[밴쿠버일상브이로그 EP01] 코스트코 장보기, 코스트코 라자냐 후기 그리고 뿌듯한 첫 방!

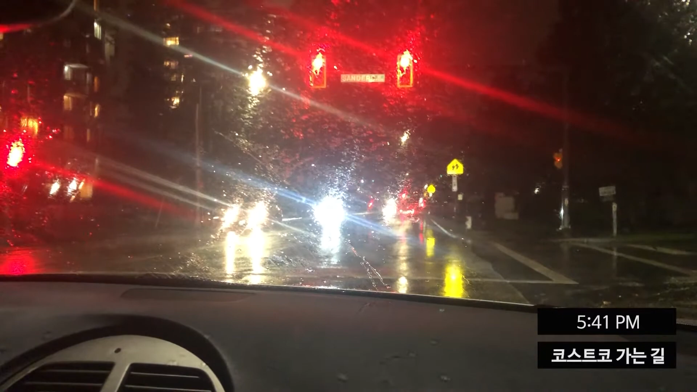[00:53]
엄청 어둡고 비가 오니까 정말 뭐가 안 보이네요. 저 그래서 운전하는데 너무 무서워요.